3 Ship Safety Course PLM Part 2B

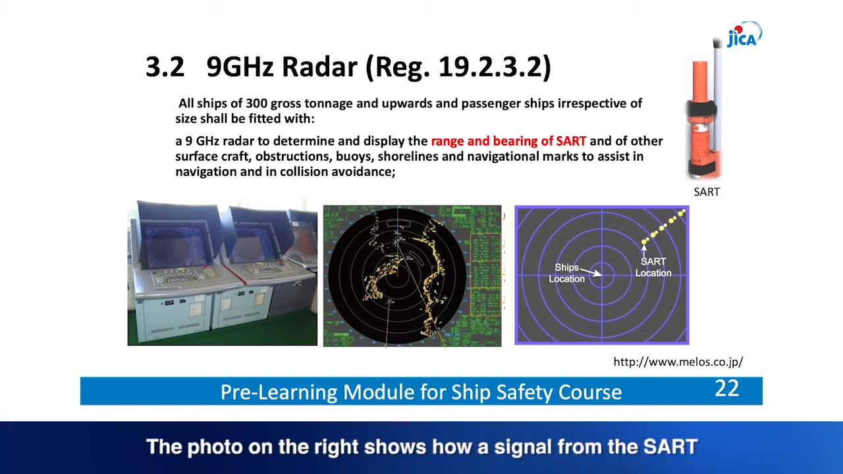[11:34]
SART, and of other surface craft, obstructions, buoys, shorelines and navigational marks to assist in navigation and in collision avoidance. The photo on the right shows how a signal from the SART is detected and indicated on the radar display.